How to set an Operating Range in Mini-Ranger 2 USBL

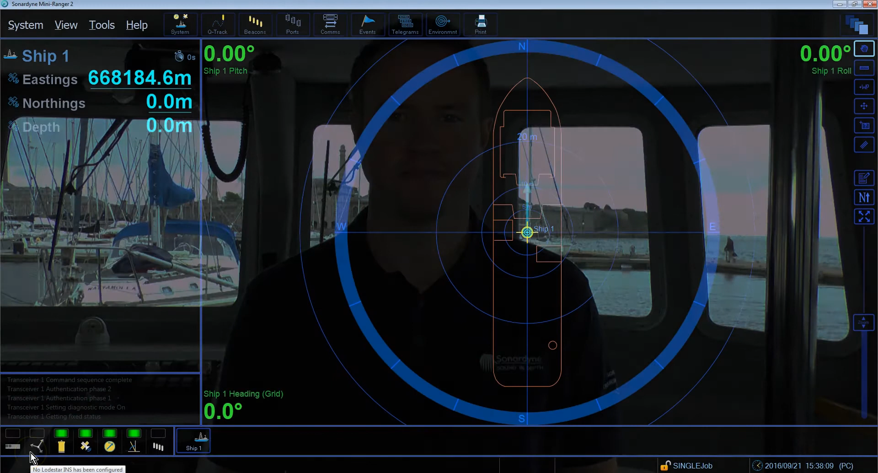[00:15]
Before using Mini Ranger 2 for tracking, it's worth checking your system operating range.